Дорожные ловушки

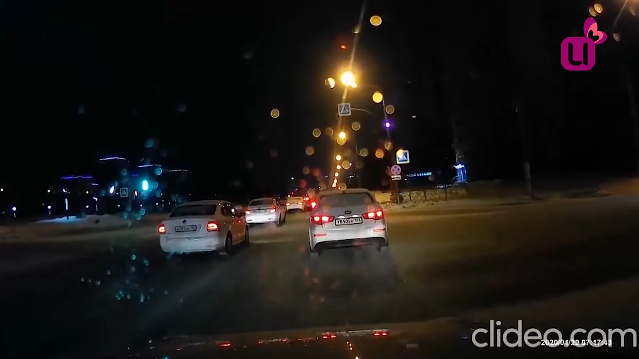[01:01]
А это Кемерово. Невзирая на дорожные знаки, автолюбитель за рулем Volkswagen остановился прямо на проезжей части.
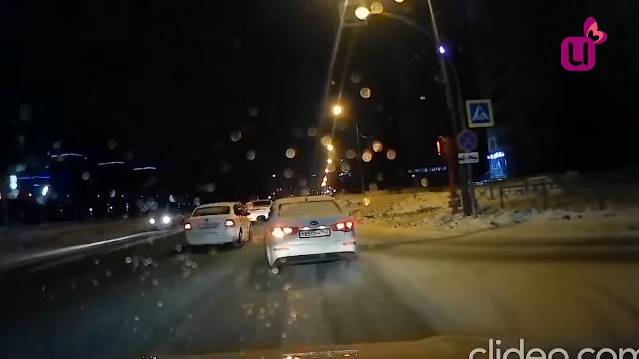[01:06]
Машинам, которые следовали за ним, пришлось выжидать удобный момент, чтобы продолжить движение.
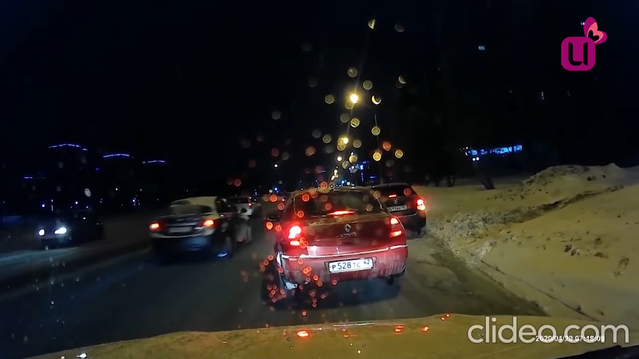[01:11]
Благодаря репортерам мобильного патруля в ситуации разбираются инспекторы ГИБДД. Следующие кадры были сделаны на улице Сарыги на областном центре.